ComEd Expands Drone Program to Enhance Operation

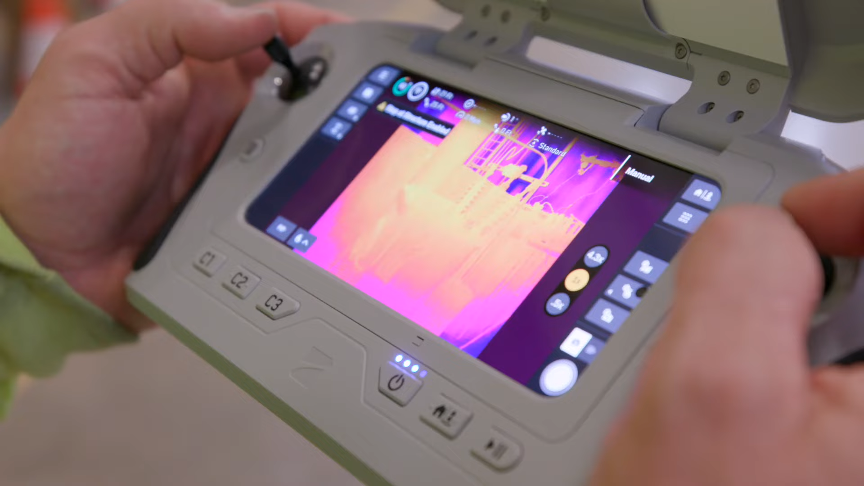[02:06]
Now with the thermal, we're able to see the actual device that's causing the problem. The Skydio X10 is a tremendous step forward for ComEd's UAS program.